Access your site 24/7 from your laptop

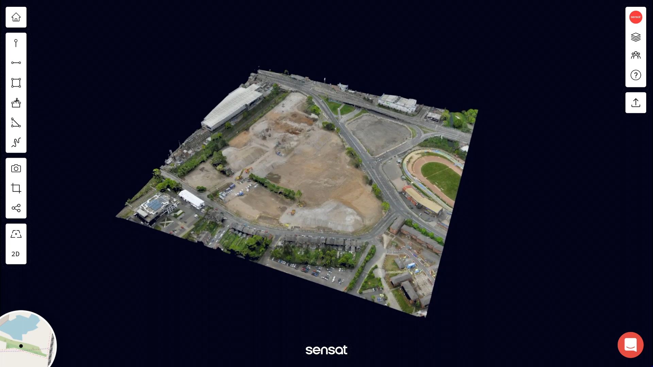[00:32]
Here we are using a point cloud created by autonomous mapping drones, an incredibly rich data set containing over 300 million measurements of the site. One of the main features of Sensat is the ability to load, see, and interact with massive data files from any internet-connected device.
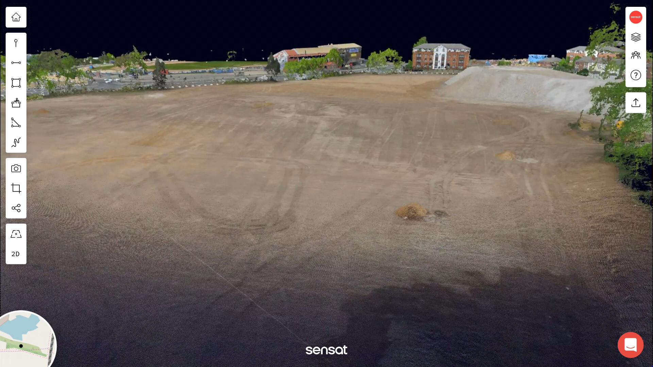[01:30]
faster loads with the quality of the original file from any internet-connected device. While highly detailed assets are great on their own, we unlock contextual benefits when we begin to bring them together into the same scene.
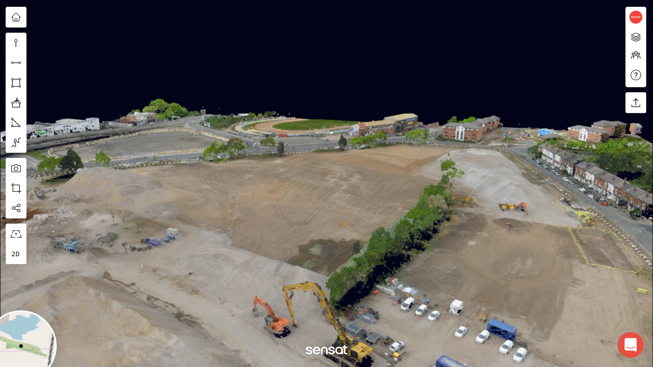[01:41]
By adding your BIM, program, and GIS information together, you are able to see critical site information at any time, from wherever you are.
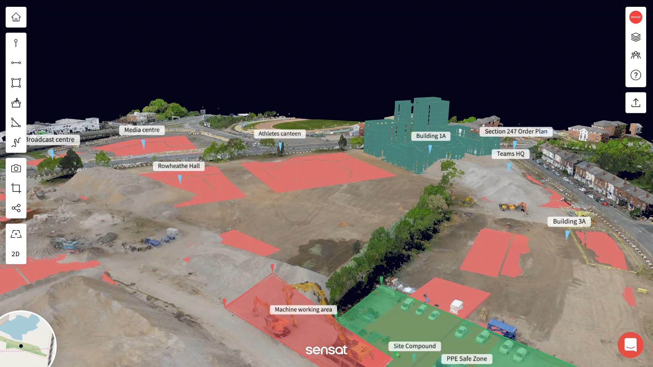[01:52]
Of course, when in development,
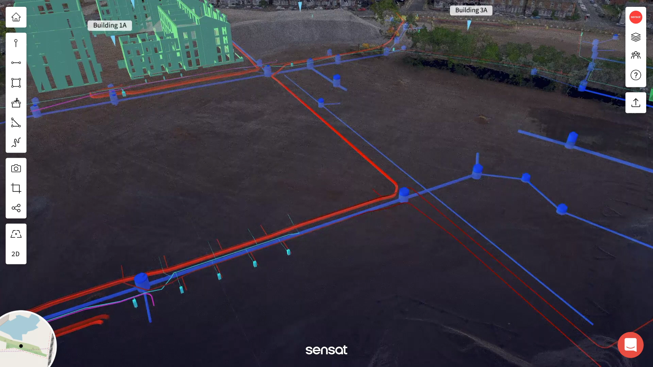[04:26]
If we look underground, we can see our utilities, water mains, optical fibres, sewage, and gas.
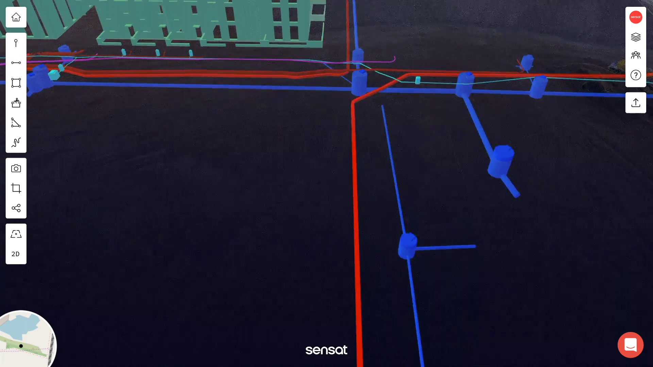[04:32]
The RealSight drone survey provides contextual information, so do our BIM models.
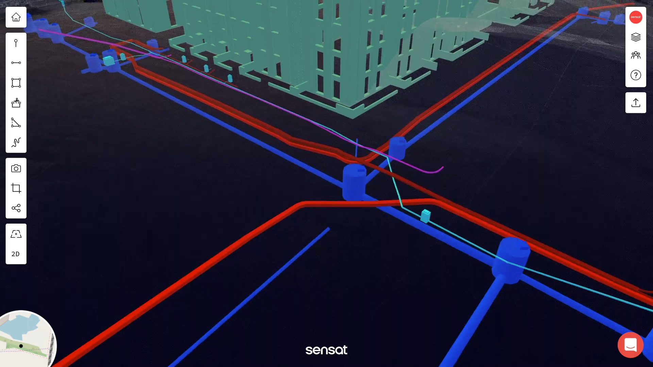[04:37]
These can all be intuitively managed through data layers. Data layers are a way to categorize assets and collectively enable or disable them,
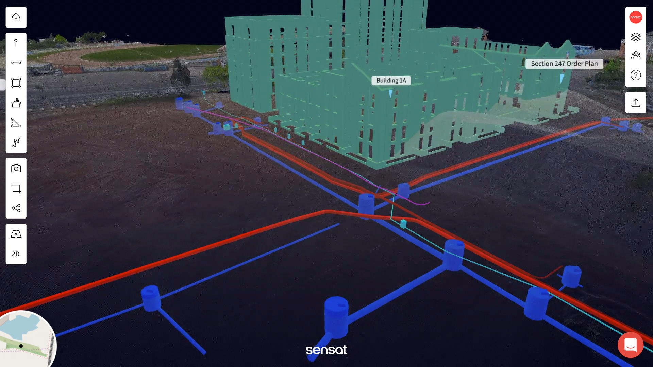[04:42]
depending on the task at hand.
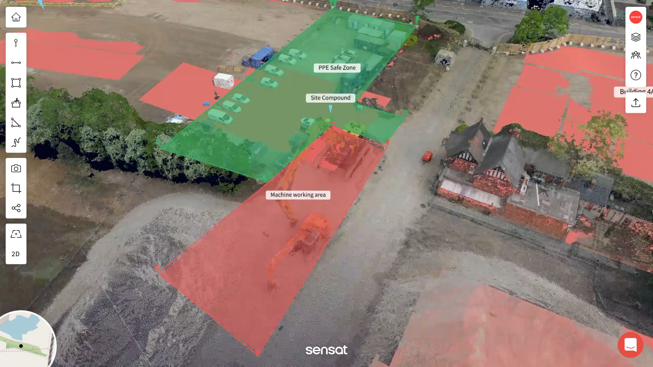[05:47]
This is a digital twin that is rich in depth and detail,